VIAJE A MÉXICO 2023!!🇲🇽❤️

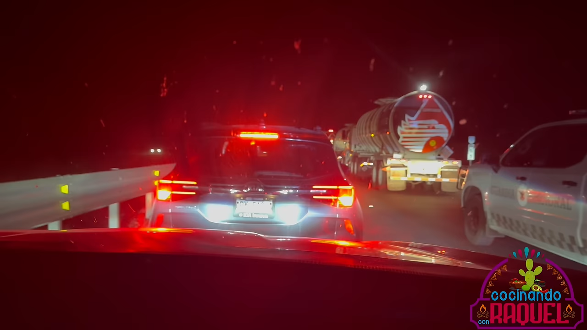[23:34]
No sé qué pasó, que tenemos ya más de una hora otra vez también aquí atorados en el tráfico. Pero pues lo bueno que aquí llevamos la Guardia Nacional por un lado de nosotros.
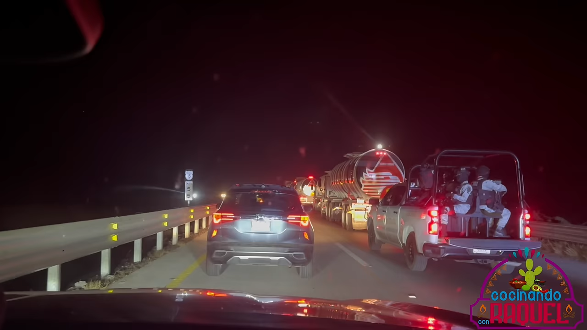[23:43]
Y sí, bien cuidados. Bien cuidaditos. Ellos van cuidando la... ¿Cómo se llama? Lo que va enfrente. Las pipas de... ¿De gas? ¿Es gasolina? De Pemex. Ajá. Pero pues ahí de paso nos echan un ojito a nosotros. ¿Verdad? Sí, sí. ¿Y en mitad dónde está mi suegra? El mundo mundial.